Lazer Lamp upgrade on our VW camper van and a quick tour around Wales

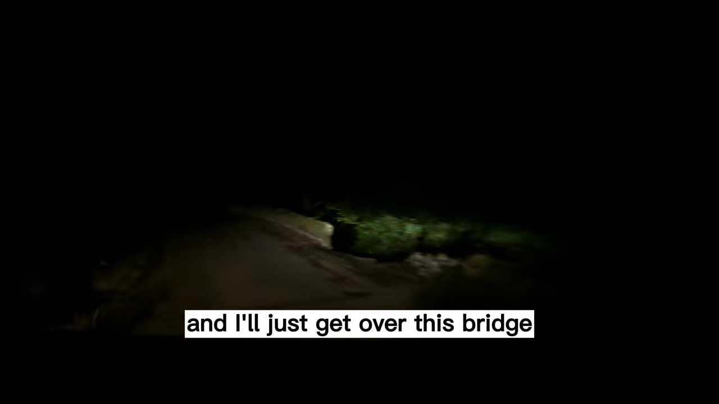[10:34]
And let's get over this bridge. So when we straighten up,
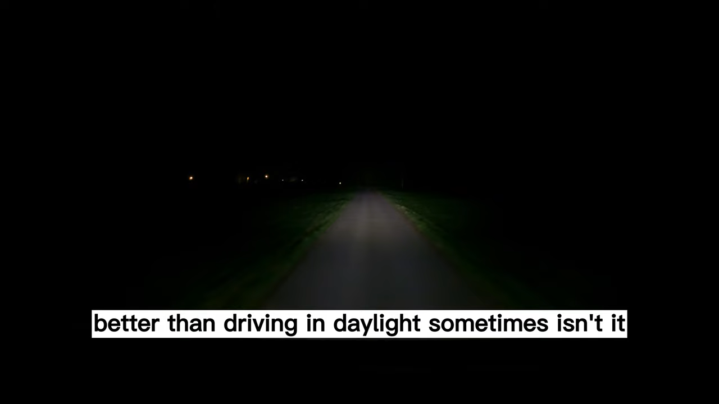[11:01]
It's incredible. Back there were a lot of potholes and it showed every single one of them up.
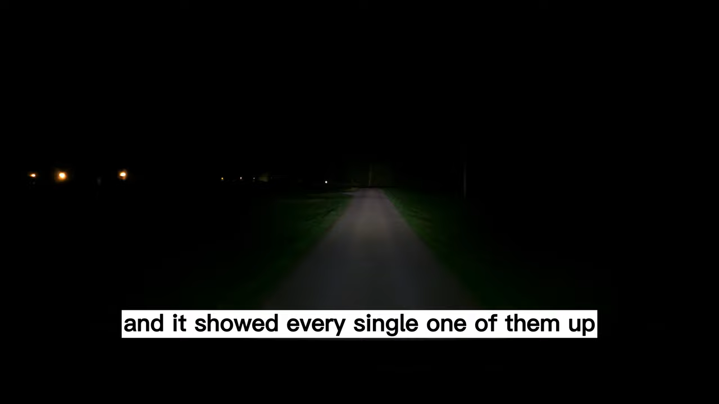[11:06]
And of course, when we're driving in the snow and we've got the amber filters on, it'll do exactly the same with the snow.
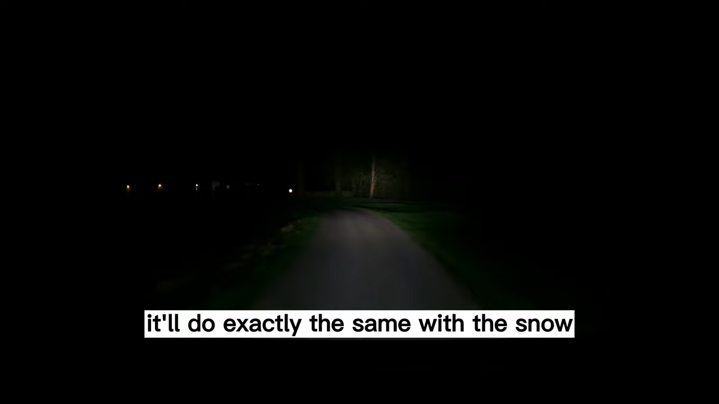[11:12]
So we'll be able to avoid sort of frozen ruts and things like that,